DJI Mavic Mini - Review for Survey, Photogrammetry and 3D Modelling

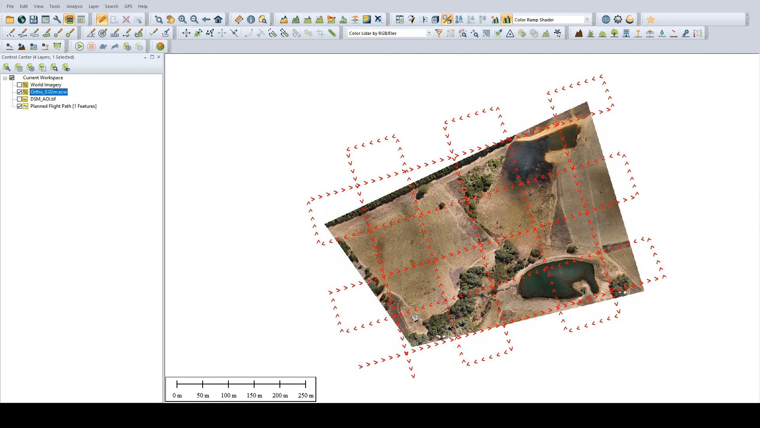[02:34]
I was able to produce a 2 cm resolution orthophoto, as well as a pretty high quality DSM.
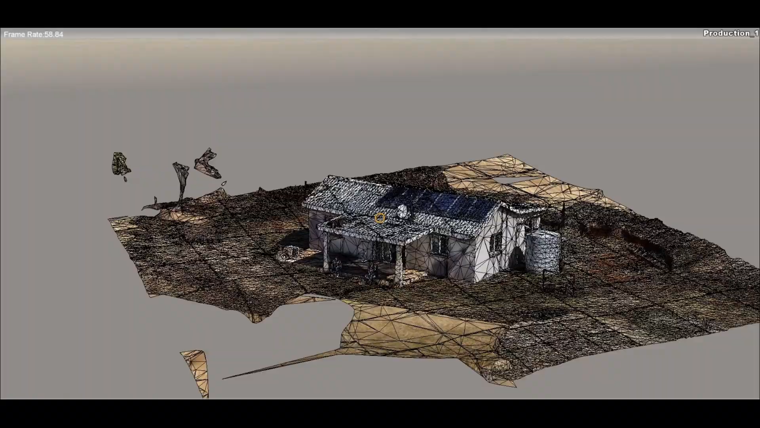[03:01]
I also wanted to have a look at the 3D modeling capabilities of the Mavic Mini, so I decided to do a manual flight of the little farmhouse at the top of the property.
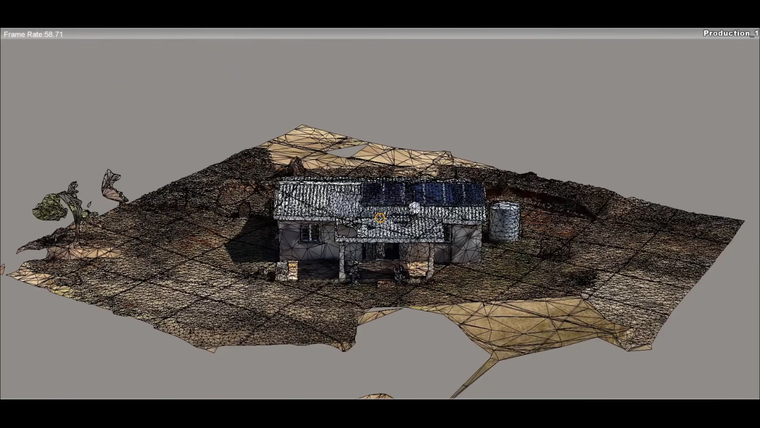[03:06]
This was done by flanking each of the four sides of
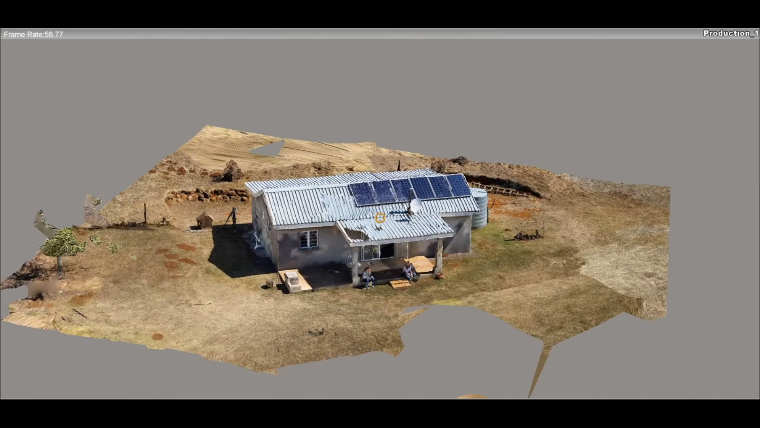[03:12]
the house and capturing the images as I went along. The result? Pretty good.